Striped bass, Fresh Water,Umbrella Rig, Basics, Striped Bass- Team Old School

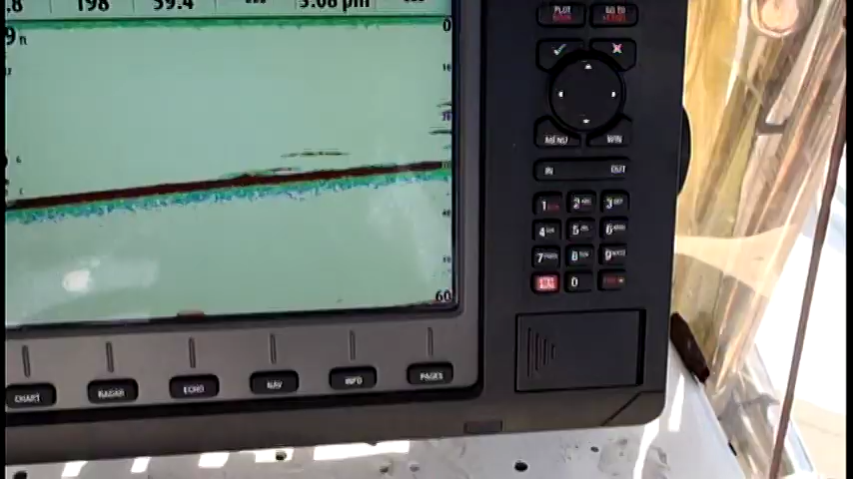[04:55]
pulling umbrella rigs here okay here they are there's a school right there
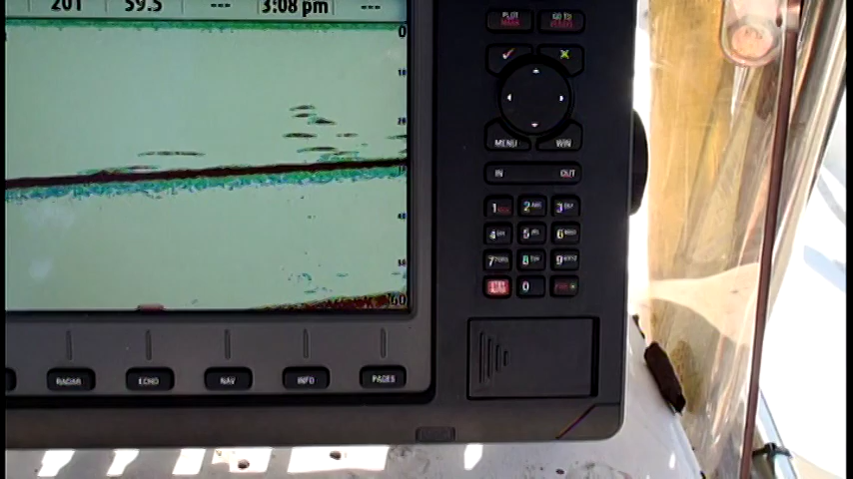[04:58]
these fish aren't terribly large but you can see on the sides structure scan there they are right there